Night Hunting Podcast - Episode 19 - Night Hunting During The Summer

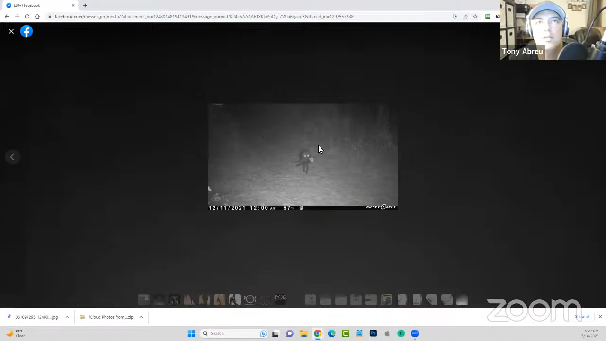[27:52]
don't know if i can zoom this let me see if i can but this image was taken in 2021 we were hunting a another piece of farmland that had uh 200 acres of woods and um i actually had killed a black coyote there before um and then i put i had this game camera in the back corner of the property and there was lots of pigs lots of deer on this property and this black coyote had a half a